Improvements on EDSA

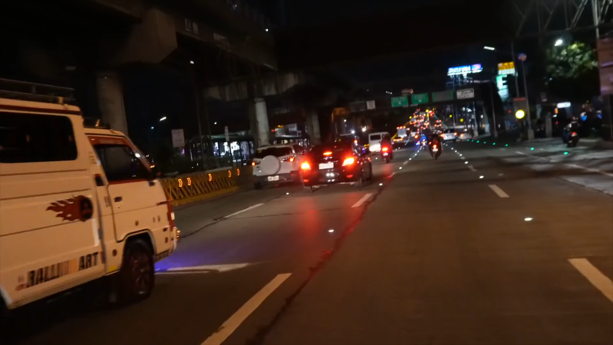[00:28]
good visibility you can easily see the different lane markings. So when you look at them here in the road let's get a closer look.